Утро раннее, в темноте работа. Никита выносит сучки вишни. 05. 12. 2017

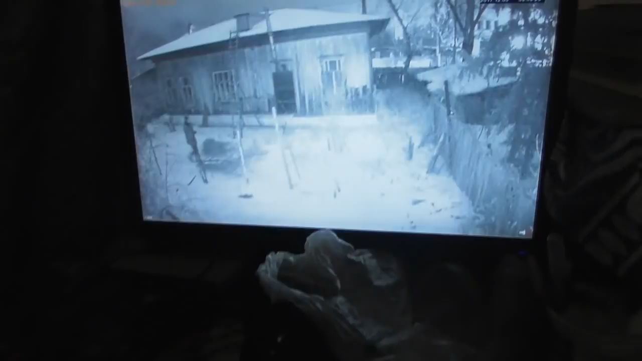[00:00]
так видно кто-то ходит там еще темно ночь
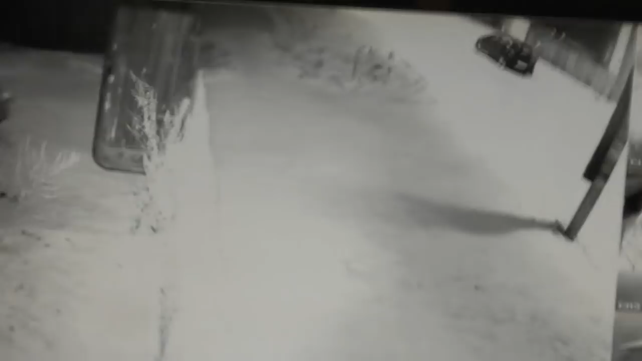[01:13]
ага вон он где Никита идет зверем
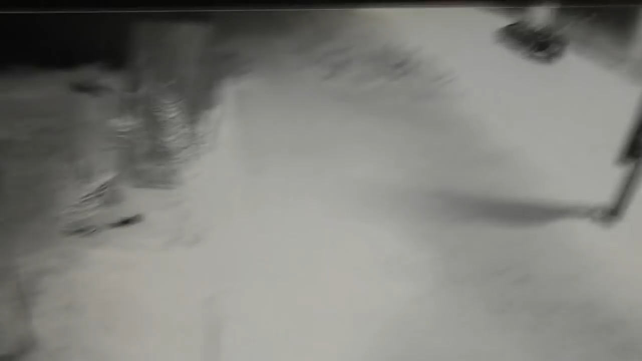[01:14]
вот он застрял вот так
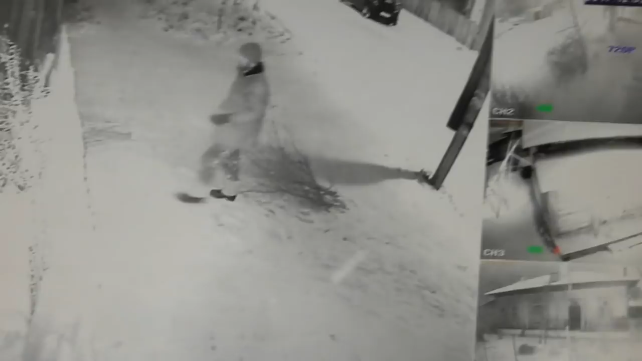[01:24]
оторвалось у него там вот Никита
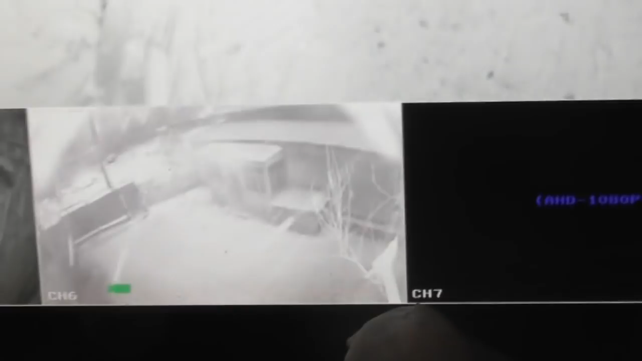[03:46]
как тень это снимается так а на самом деле тут намного больше видно